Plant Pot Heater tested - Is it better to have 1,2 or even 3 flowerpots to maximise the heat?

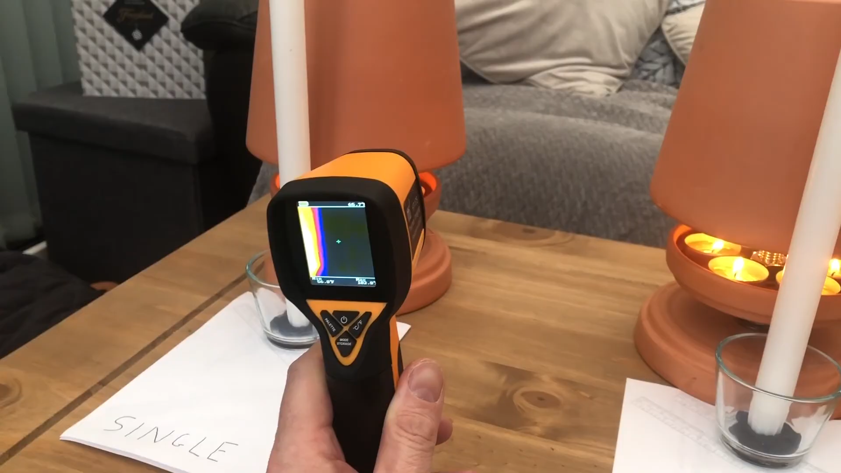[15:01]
247. 247 was the most I saw. And the twin. Or the double. 258 was the most I saw there.
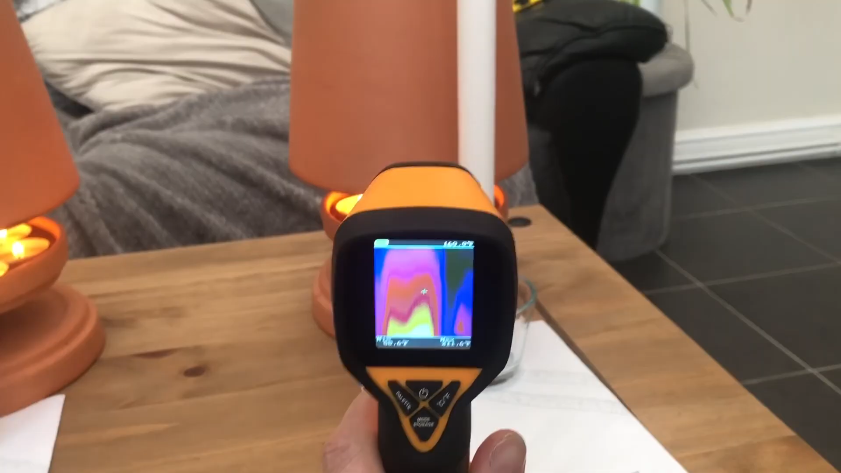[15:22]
And the triple. 294. 96. Ooh, it keeps getting higher.
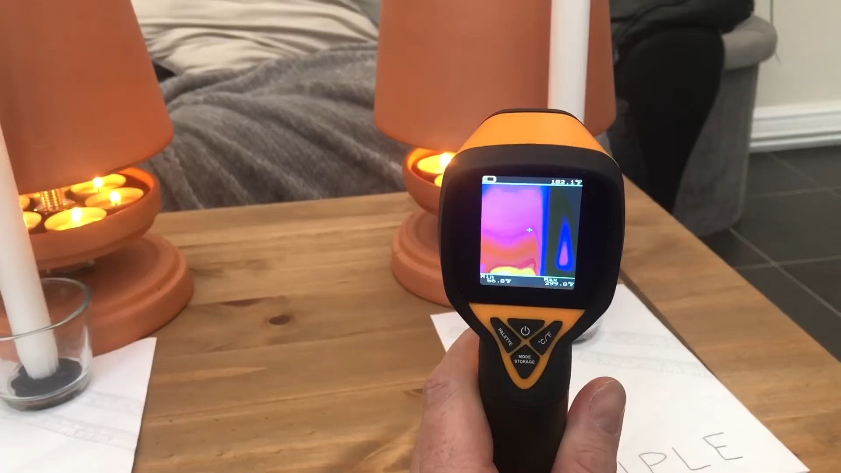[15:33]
The triple is definitely the hottest one of the bunch.
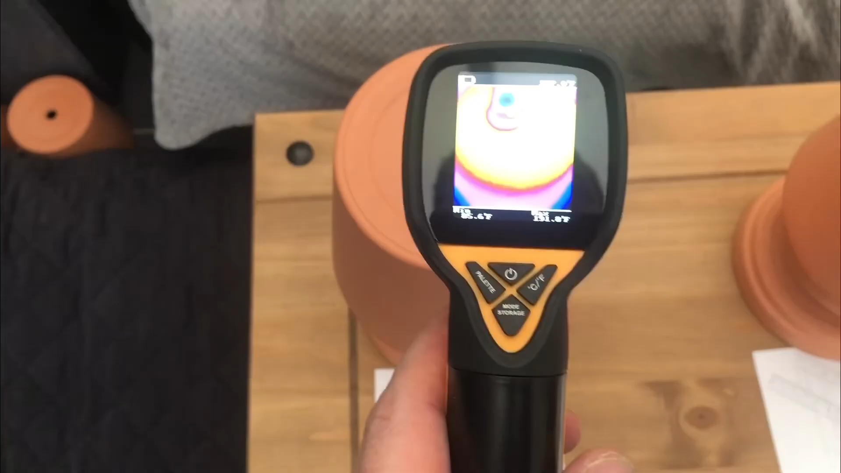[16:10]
191 I saw there. The maximum temperature displayed. And the double. That one's a little bit cooler for some reason. I don't know why. 173. And the triple. The triple seems hotter than the double.